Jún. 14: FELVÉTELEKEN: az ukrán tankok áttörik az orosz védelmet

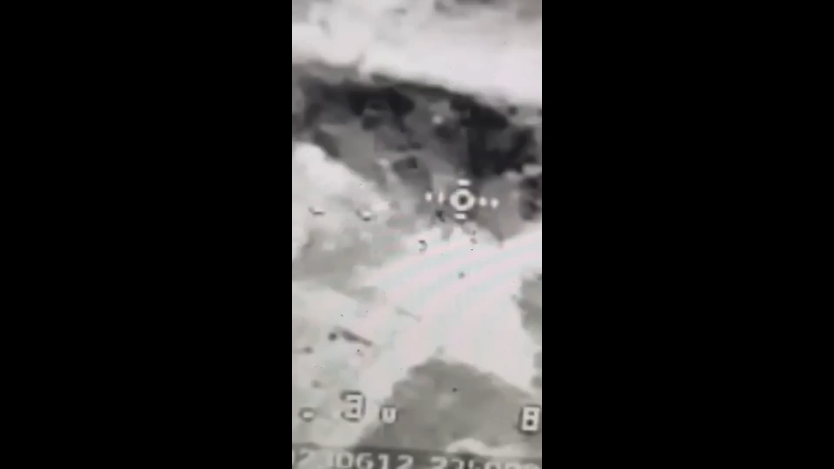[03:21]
hogy két tankot Sztáromajorskban, két tankot pedig Zavitne Bazanyában pusztítottak el.
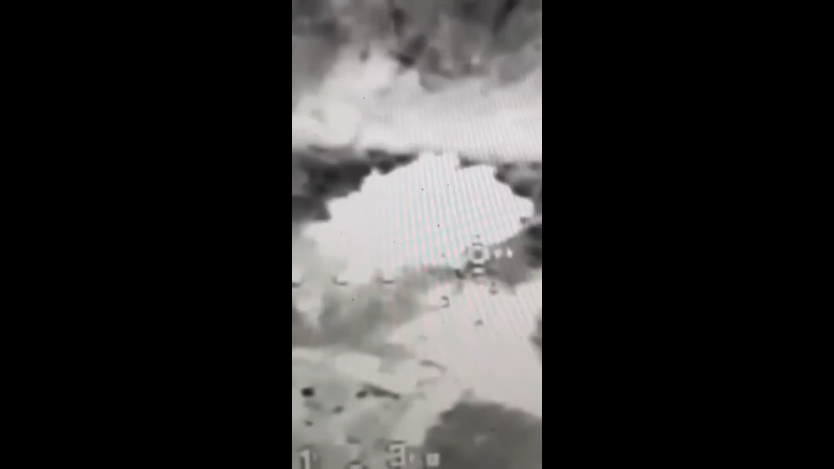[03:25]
Az ukránok az Omega különleges műveleti egységet is ide csoportosították, akik aztán szintén közzétették a Sztáromajorskénál lévő orosz tankok megsemmisítéséről készült felvételeket.